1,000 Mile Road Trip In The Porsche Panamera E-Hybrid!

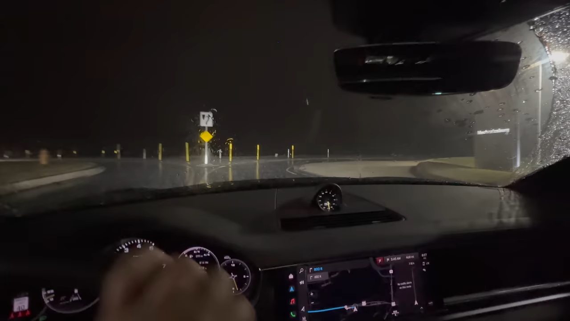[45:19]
It is just pouring rain out right now. Just unbelievable.
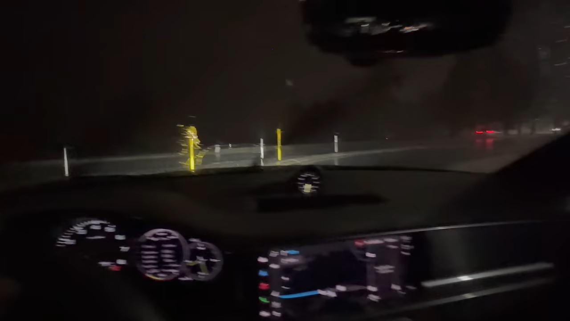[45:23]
So, yep, let's rock and roll.
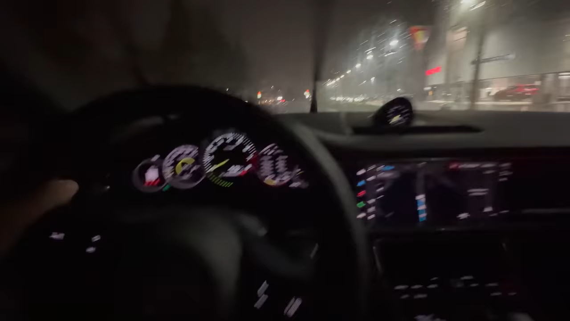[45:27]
The Panamera engine, we've been driving around a ton, by the way, hasn't turned on in over a day. We've just been plugging it in and going wherever we go. So the plug-in hybrid thing can actually work. Look at this. First time the engine has kicked on in, and it went right up to 3,000 RPM. Super gentle throttle. The first time the engine has kicked on in over 24 hours. Crazy. I'm actually going to go rear fog here because, wow, this is some gnarly conditions. I do not think we should be driving in this. So we'll see if it's still like this after Chili's. We might just stay at the same hotel we did last night with all those chargers.
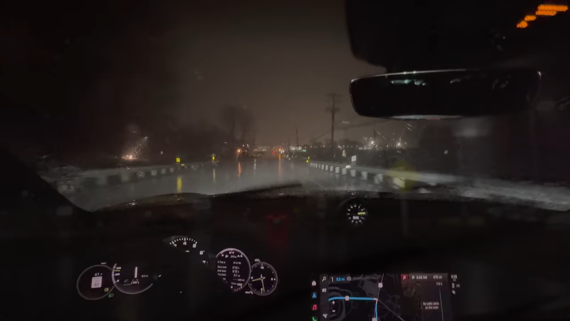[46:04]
It was a pretty good one. So, you can see that it's absolutely storming out right now, and we are going to take a quick break and get some dinner at Chili's.
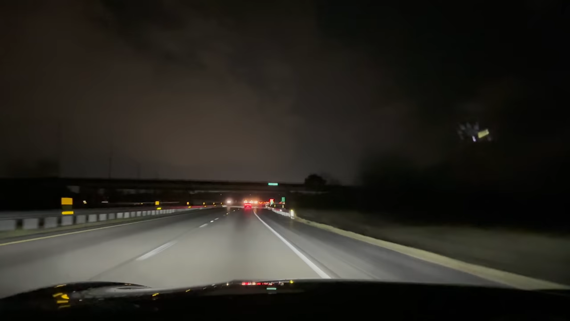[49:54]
Man, what a great evening. The rain has gone. Roads are dry. Time to cover some distance. Hunker down and do what these cars are made to do. Which is do some big miles. Welcome to West Virginia.
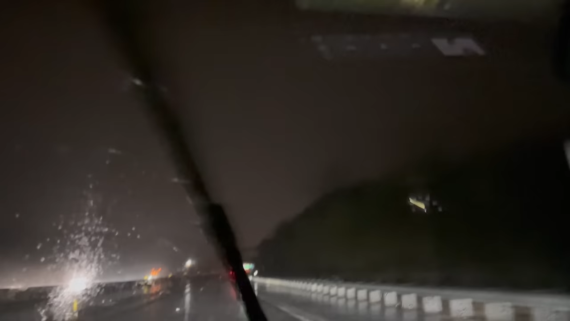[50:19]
Wow. It's so wet out with all this rain. The camera couldn't even focus on anything but the windshield. And the wipers are on max. We are going 65, nice and easy and slow.
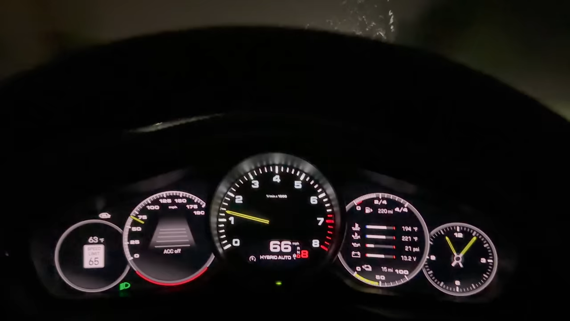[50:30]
Anna's right back here.
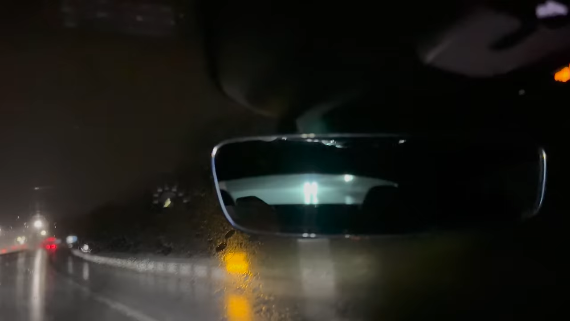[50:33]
But, wow. The conditions are brutal. Truly brutal. We are now nearing our exit. And what a pretty treacherous drive that was.
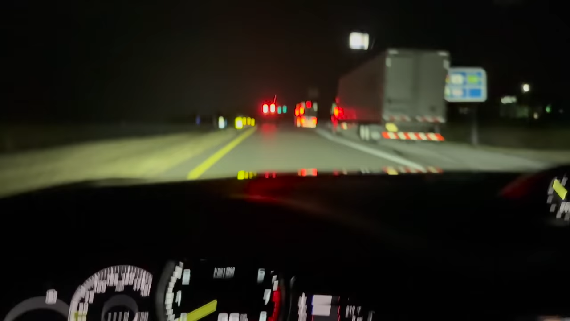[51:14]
Love the very 918 style gauges here.
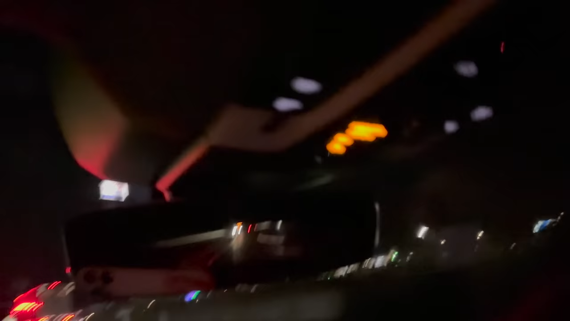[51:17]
Um, and, uh, I think got lost in the dust. So, let's hope she doesn't miss her exit. Which, um, I don't see her getting off behind me.
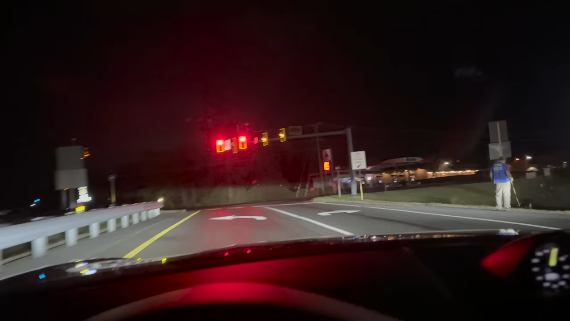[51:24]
So, okay. I don't know. Perhaps that's her getting off.
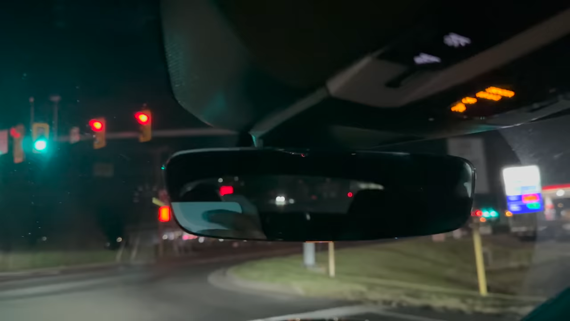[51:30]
Let's hope so. Anyway. Um, off to the hotel. And we'll go plug in the car. See how that all looks. And then, uh, go from there. But look at this. Still driving in electric.
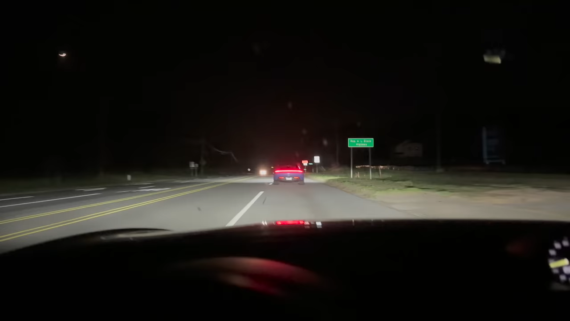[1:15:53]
We have been cutting over on some back roads to head towards the highway to Spartanburg. And I've got the Taikon, well, no, Panamera in sport mode here. Looks like Anna's going pretty slow. So let's pull up alongside and see what's going on. Man, the Taikon looks so cool at night with that light bar, doesn't it?